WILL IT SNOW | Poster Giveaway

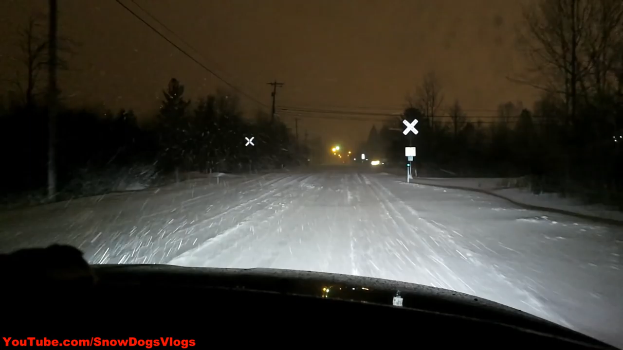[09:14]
It's all just snow, but it looks so pretty right now. There was a railroad track. Yeah, I don't think that any of the plows are out tonight. They already canceled school tomorrow and stuff like that, so I don't think any of the plows are going to be out tonight, but we just wanted to come out and check it out and see what it looks like, because we're those people. It snowed, let's go outside. Look, here's what the main highway looks like. Ain't too bad. I think you're in the middle. I am. I know, because you're turning. I know. I'm getting off the main highway.
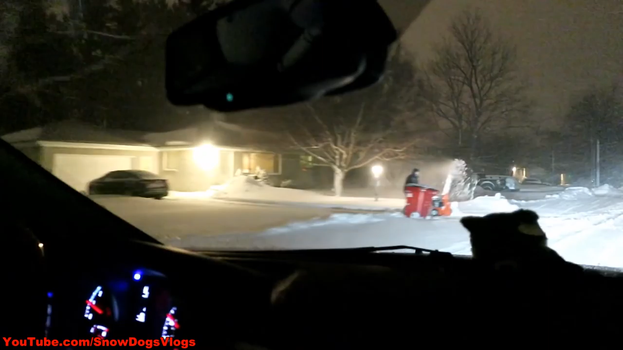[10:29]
Snow blowing. That's not snowboarding. Yeah, I don't know if I could do that. So we're time-lapsing some of the snow. It's hard to see through the window because it's all wet.